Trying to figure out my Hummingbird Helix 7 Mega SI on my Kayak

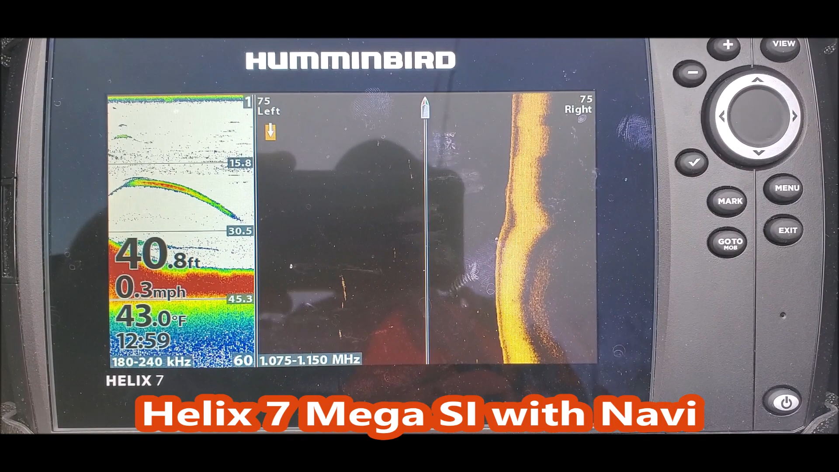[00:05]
On screen: depth 40.8 ft, water 43.0°F, speed 0.3 mph
so here's my second voyage out on the outback with a hummingbird installed
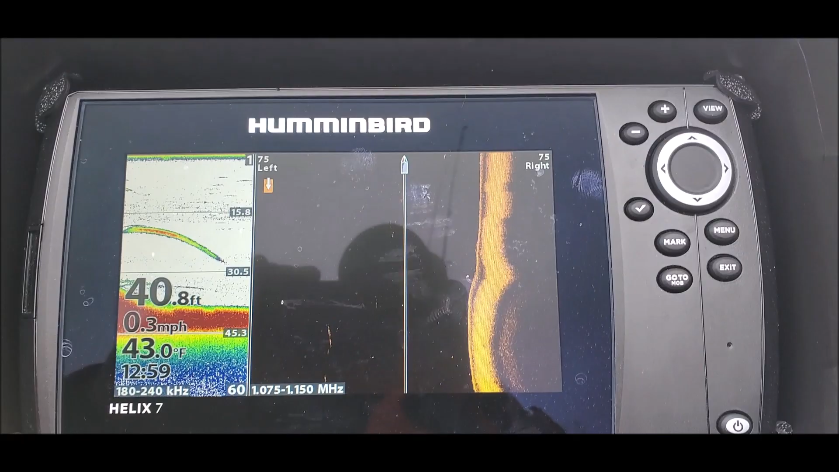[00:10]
On screen: depth 40.8 ft, water 43.0°F, speed 0.3 mph
i'm in 40 foot of water this is chocolate mud
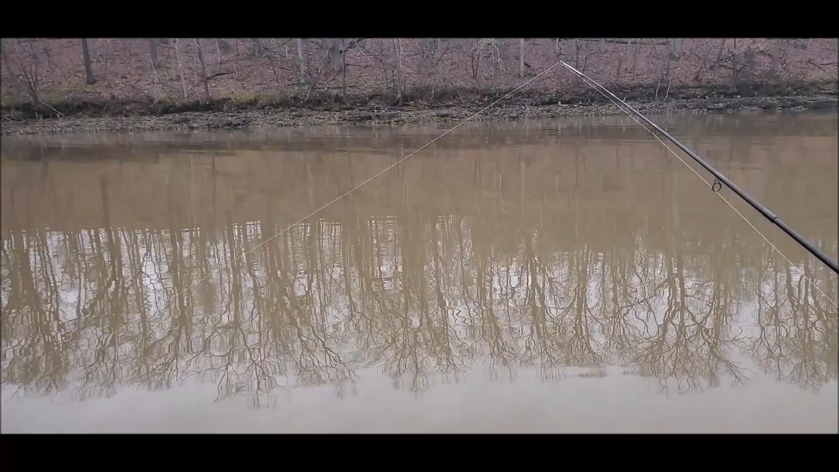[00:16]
and i haven't got one bite yet but i'm thinking that's fish but they just don't want to bite
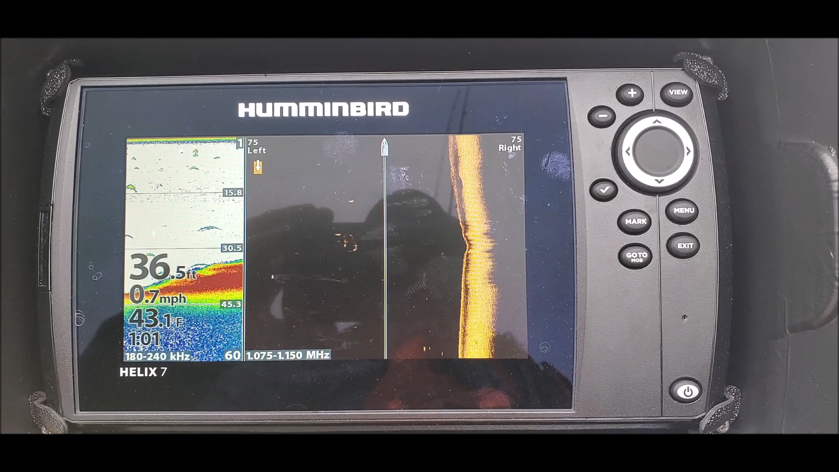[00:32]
On screen: depth 36.5 ft, water 43.1°F, speed 0.7 mph
so this is my down image and sonar past
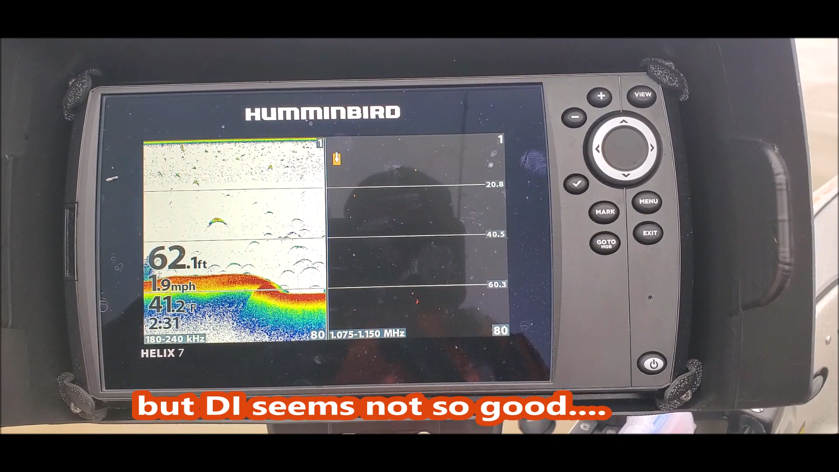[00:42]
On screen: depth 62.1 ft, speed 1.9 mph
60 foot and i'm thinking that don't look right is this the common problem that people are having with the burly pro cover on is that why my screen is black i don't know
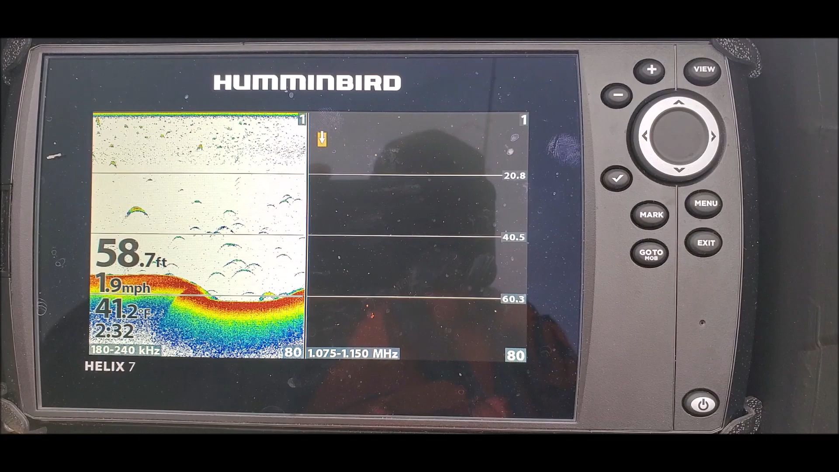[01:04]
On screen: depth 58.7 ft, speed 1.9 mph
so here it is again i guess if i go to my menu
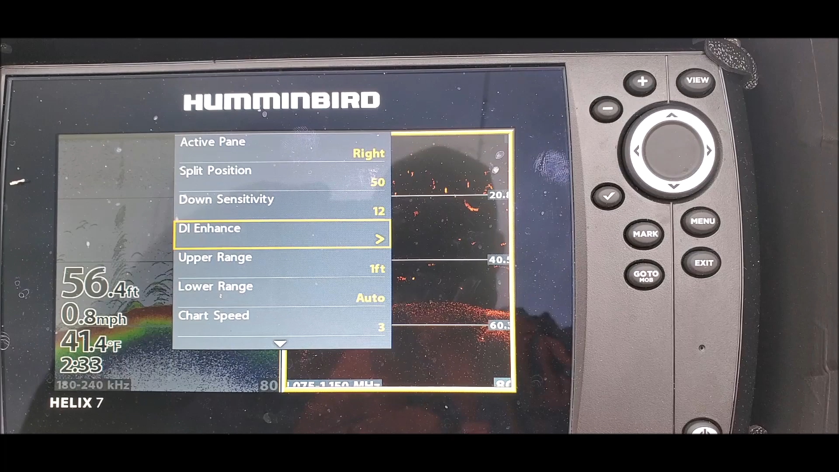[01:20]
On screen: depth 56.4 ft, water 41.4°F, speed 0.8 mph
i'm looking at sensitivity at 12
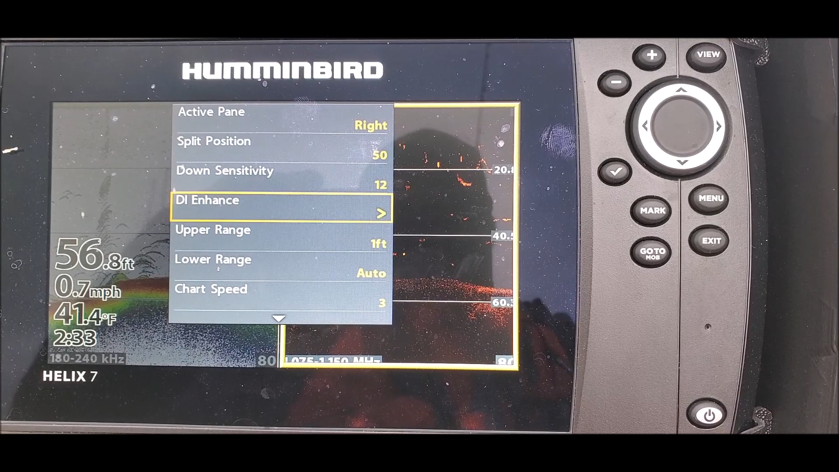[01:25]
On screen: depth 56.8 ft, water 41.4°F, speed 0.7 mph
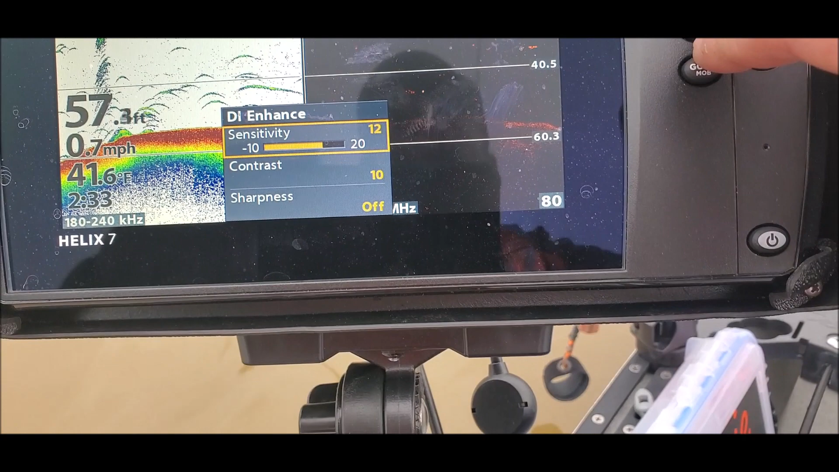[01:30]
On screen: depth 57.3 ft, speed 0.7 mph
contrast at 10
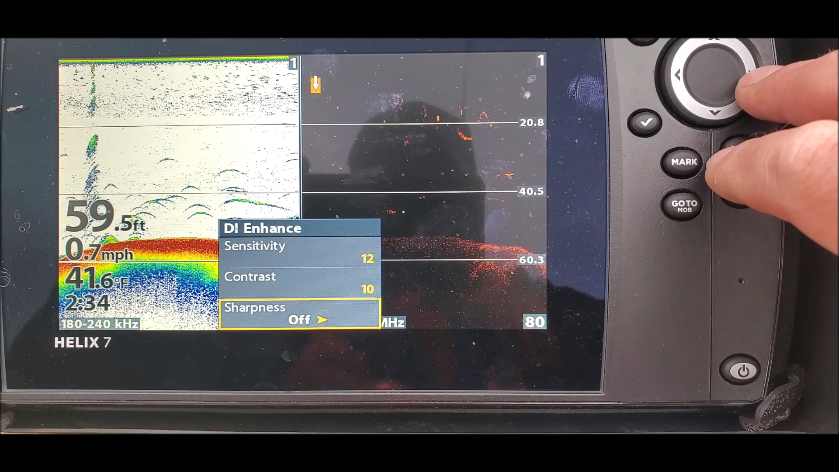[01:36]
On screen: depth 59.5 ft, water 41.6°F, speed 0.7 mph
sharpness off if i turn the sharpness on low or medium then i'm seeing this
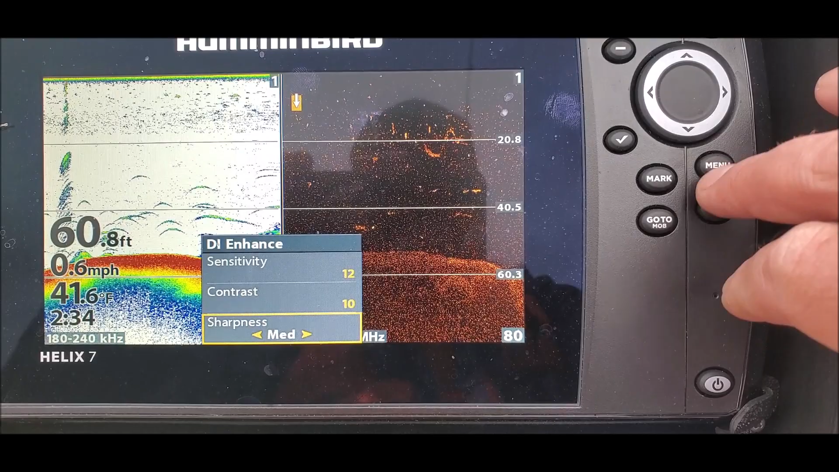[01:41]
On screen: depth 60.8 ft, water 41.6°F, speed 0.6 mph
again this is me and i don't know what the heck i'm even doing so i guess i need to read the manual
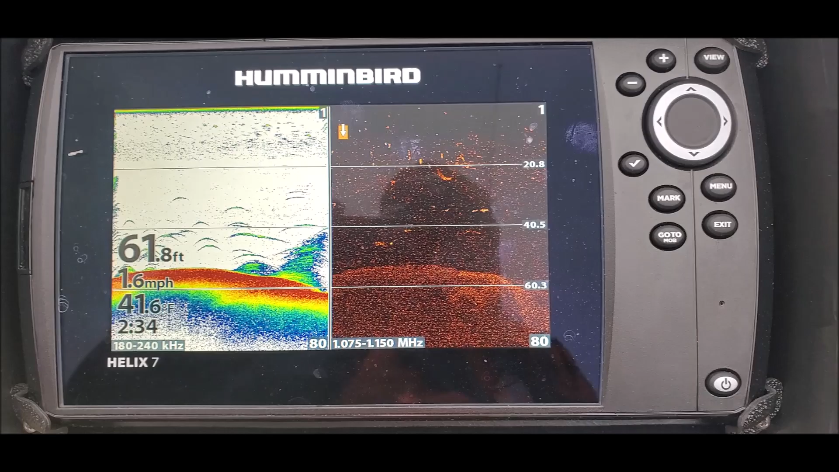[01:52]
On screen: depth 61.8 ft, water 41.6°F, speed 1.6 mph
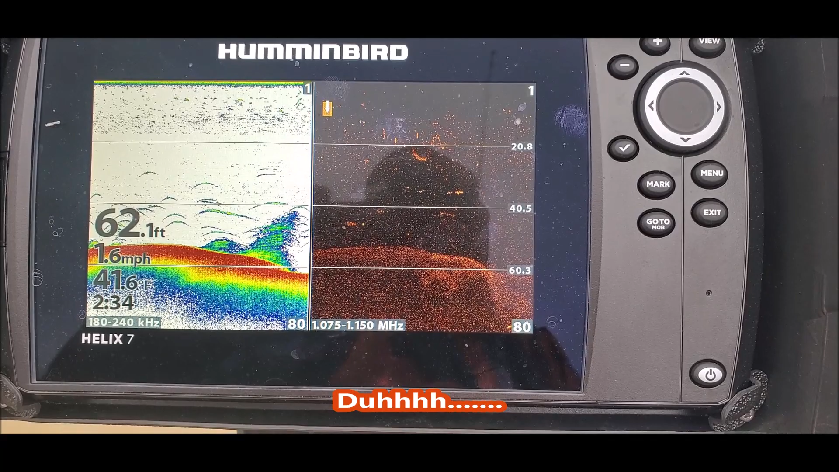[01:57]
On screen: depth 62.1 ft, water 41.6°F, speed 1.6 mph
but the di just don't seem like i'm getting in the so this is the same settings at 23 feet now
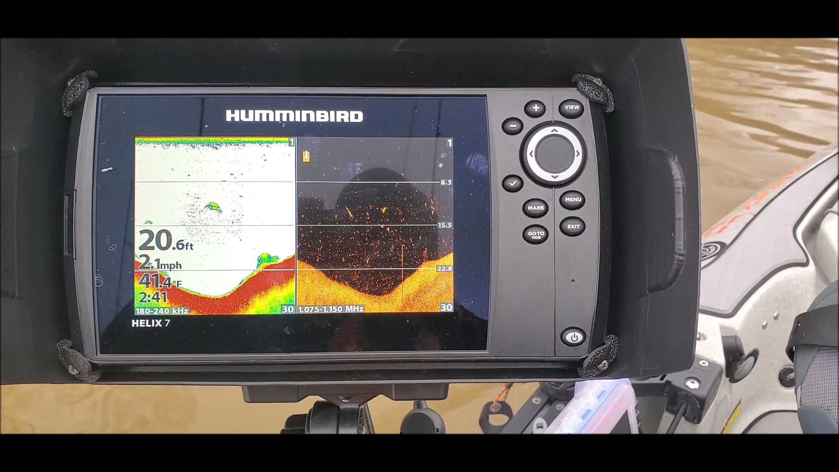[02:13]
On screen: depth 20.6 ft, water 41.4°F, speed 2.1 mph
here's 25 feet all three views
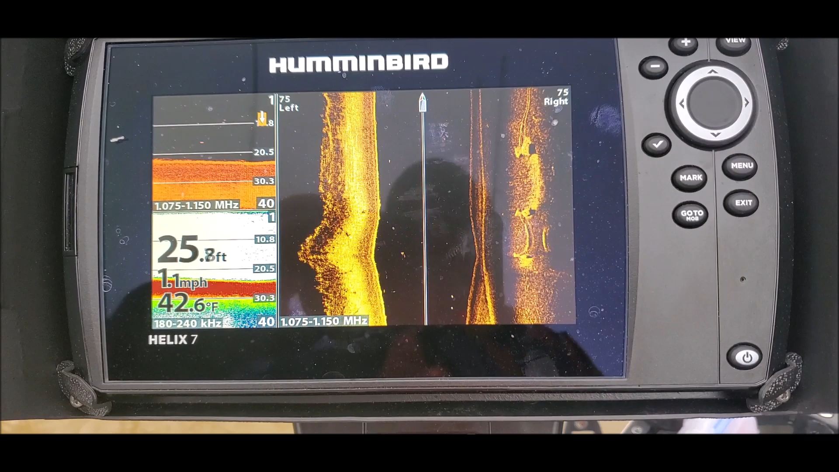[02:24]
On screen: water 42.6°F, speed 1.1 mph
see this to me looks much better so